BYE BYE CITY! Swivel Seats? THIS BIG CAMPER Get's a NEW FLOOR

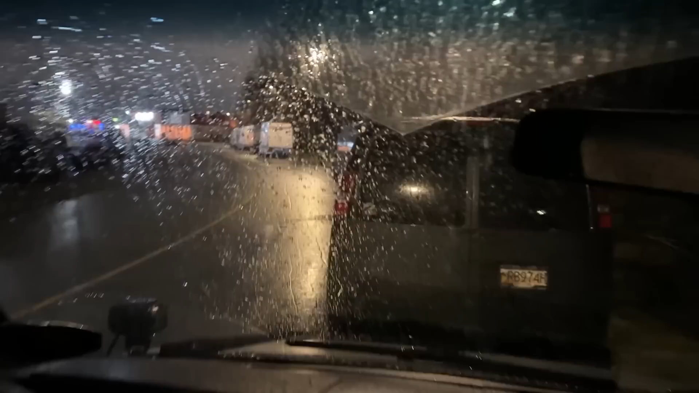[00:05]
Hey, whoever pulled up in front of me has got my Vancity Vanlife sticker on the back window. Wicked.
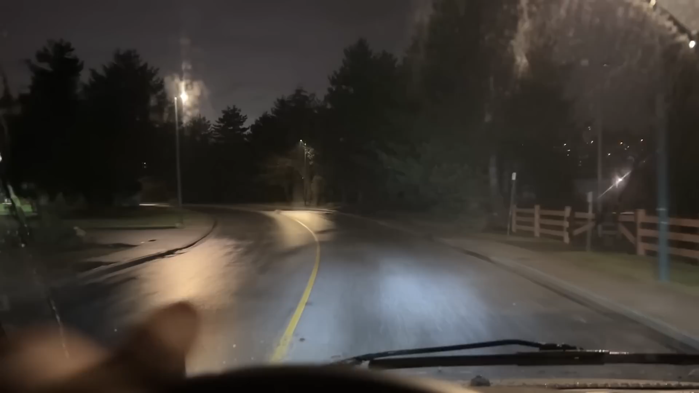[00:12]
I love it when I wake up in the morning and I got subscribers sleeping around me. Always really cool. All right, guys, we are heading back to the ferry. It's time to go back to the island. I woke up this morning with all the supplies that I picked up yesterday, feeling a little bit trapped inside of my van. Man, this stuff was piled everywhere.